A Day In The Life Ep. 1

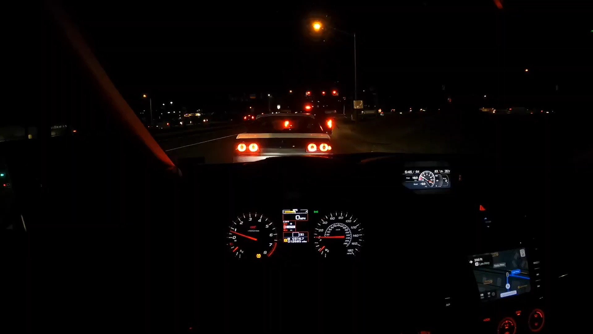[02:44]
All right, you guys, not much has happened since the last clip. I live a pretty boring life, but we are actually going to a car meet right now with my buddy Austin. He's been in a couple of my videos. He used to have a 180. He sold it. He got this R32 sedan. So we're going to go check out this meet in Springfield and see what's up. Hopefully it's good because it's like 30 minutes away. So one last little drive, one last little car hang before the big snowstorm tomorrow. Look at this state trooper right now.